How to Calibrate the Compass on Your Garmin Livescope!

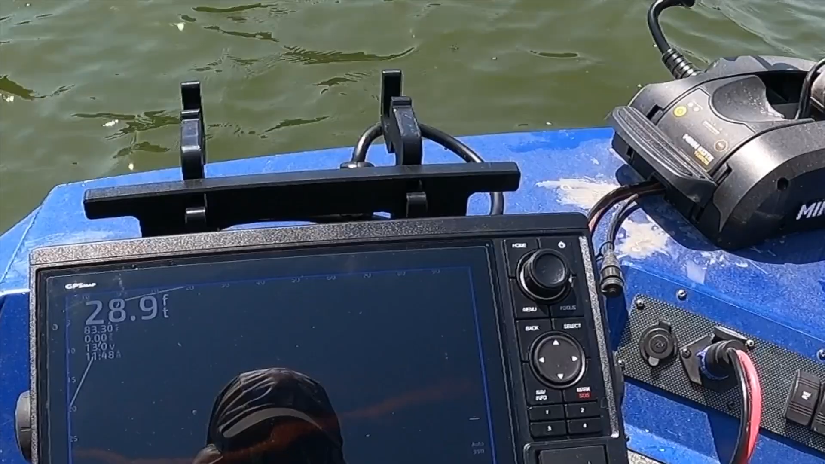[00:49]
On screen: depth 28.9 ft
But anyway, we're all set up ready to do this. So we go menu.
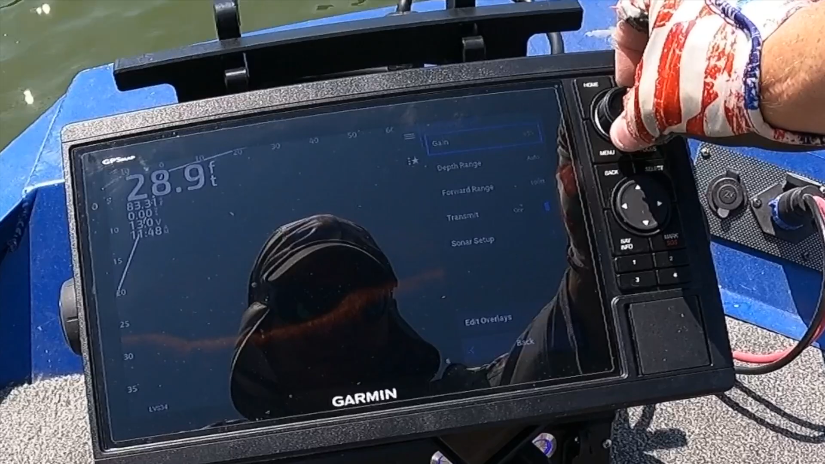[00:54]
On screen: depth 28.9 ft
We're going to scroll down here to sonar setup. Click on it. Go to installation. Click.
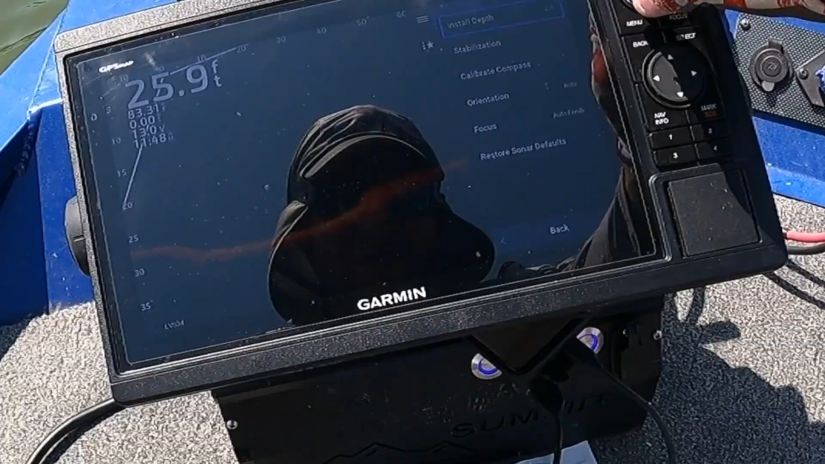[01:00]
On screen: depth 25.9 ft
Go to calibrate compass. And it says we're going to turn the boat one and a half times in either direction.
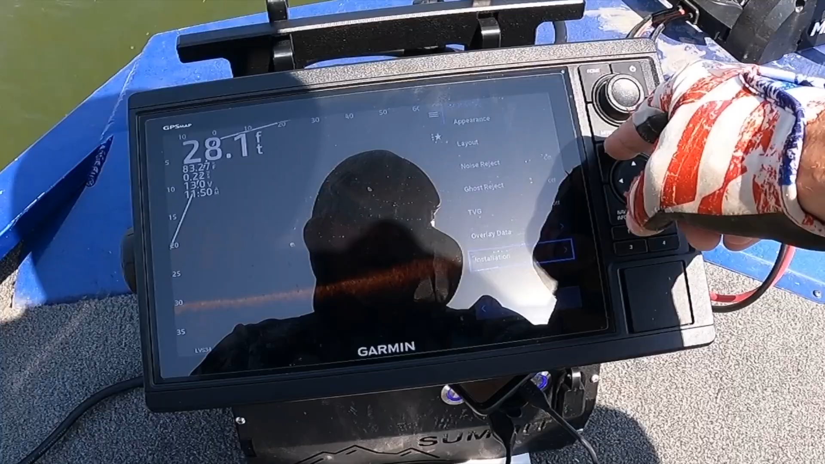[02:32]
On screen: depth 28.1 ft
Back. Back. Back. Hey, now we've got a compass there. That's pretty nifty. Okay. All right. Short and simple. Done.